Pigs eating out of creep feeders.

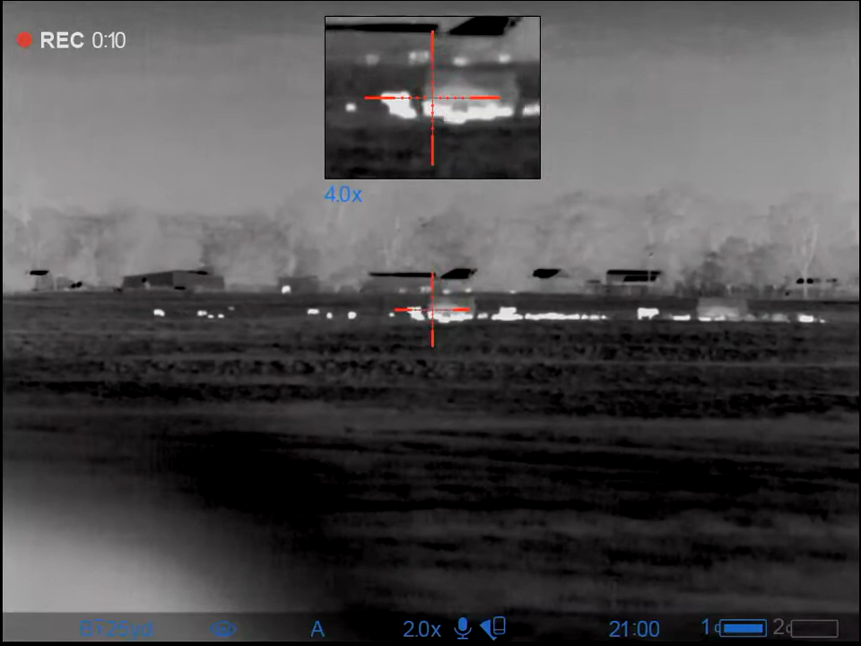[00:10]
we're sitting in the driveway going into the briscoe and that group of pigs is going back to creep feeder there's some pigs that creep feeder looks
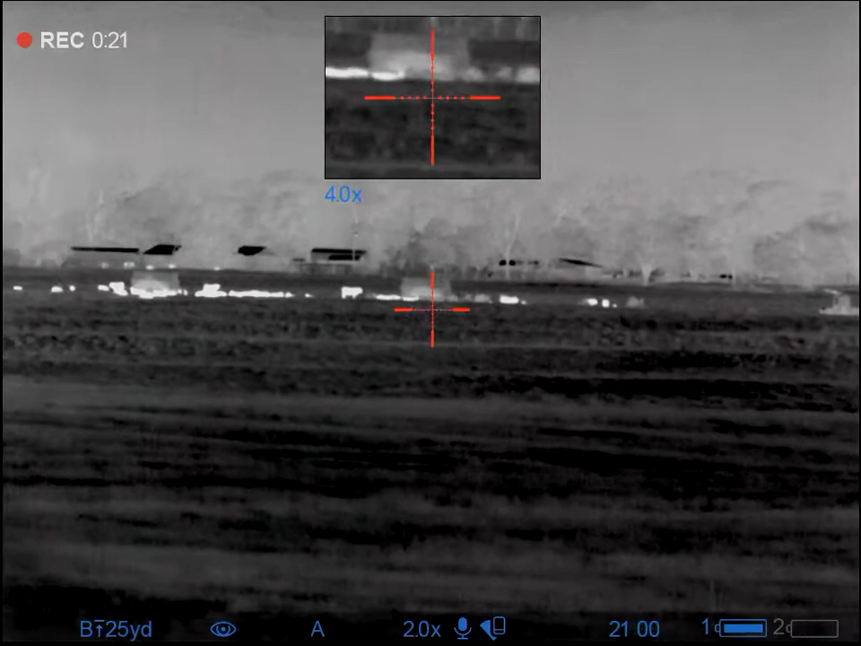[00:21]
like maybe five or six there there's about 15 at that feeder and there's still some scattered out across the pasture
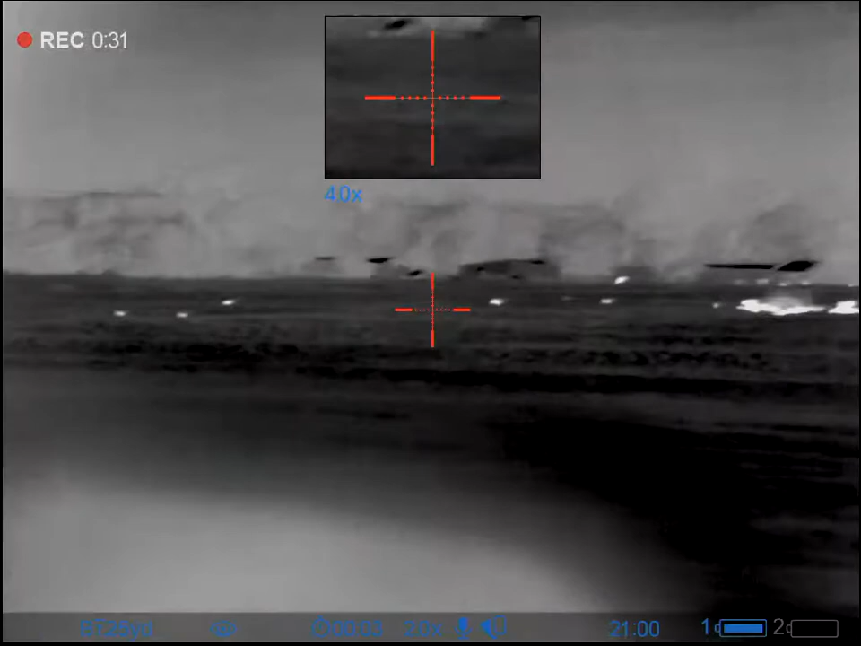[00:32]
there's not any yearlings none of our yearlings are from there north what we might do is go up there and